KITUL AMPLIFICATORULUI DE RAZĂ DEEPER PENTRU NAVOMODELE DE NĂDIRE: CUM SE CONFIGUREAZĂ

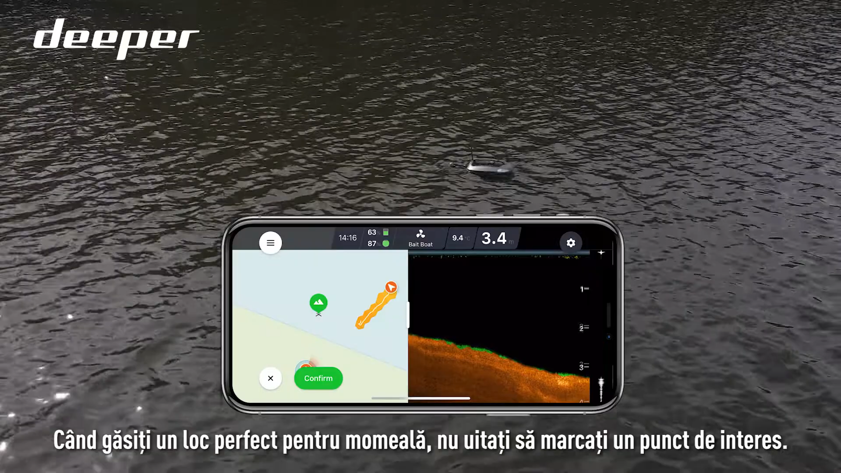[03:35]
Pentru sonarele Deeper Pro, vă rugăm să alegeți modul Doar Scanare.
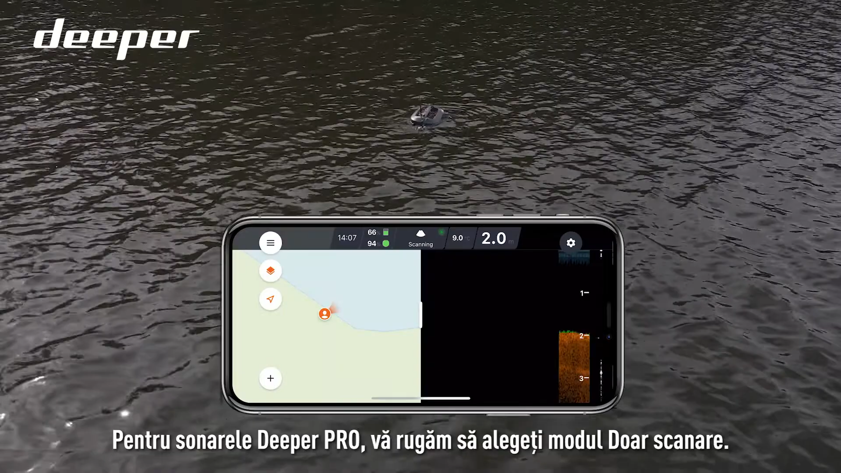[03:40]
Sunteți pregătit!
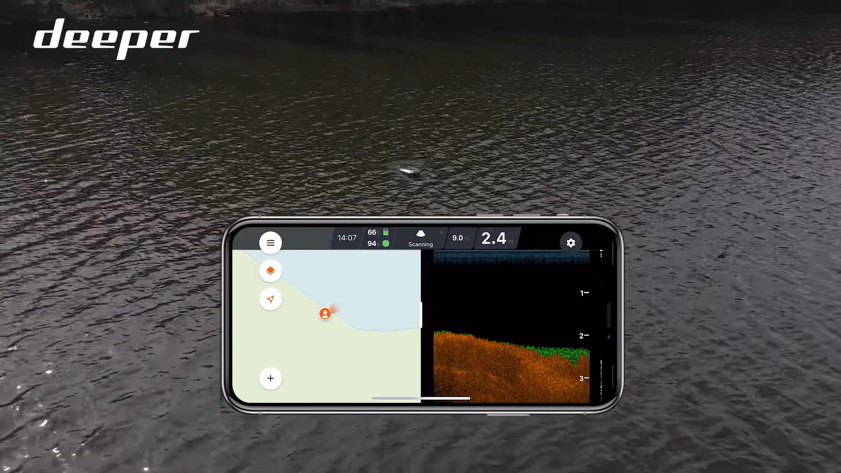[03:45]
În timp ce pescuiți, puteți verifica starea bateriei apăsând scurt pe buton.